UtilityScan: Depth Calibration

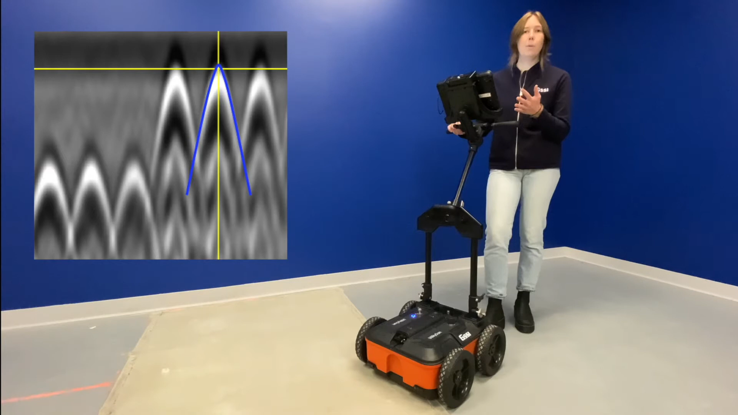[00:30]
And by doing so, we will be able to determine the correct dielectric value, which will then calibrate our system for depth. If we have an incorrect dielectric, our depth scale will not be accurate, so this is a really important function to perform in the field so you make sure that you are getting accurate depths in your survey.
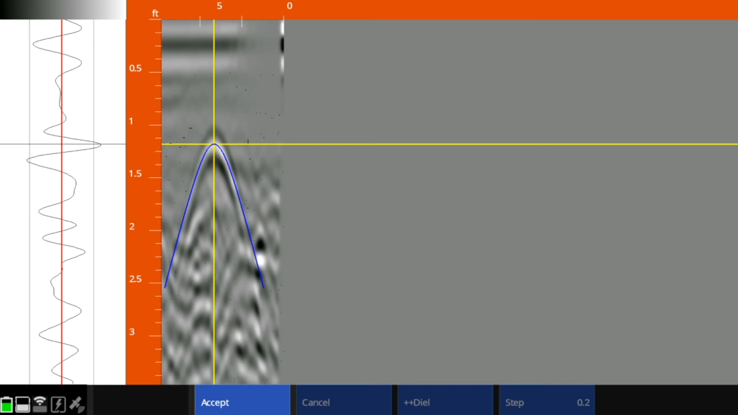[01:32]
If it's initially narrower than our data, our dielectric will be too high, and we can adjust it. Once we have a good fit, we can hit apply, and we've just calibrated our utility scan to the unique subsurface we're scanning. Now everything we scan will have an accurate depth.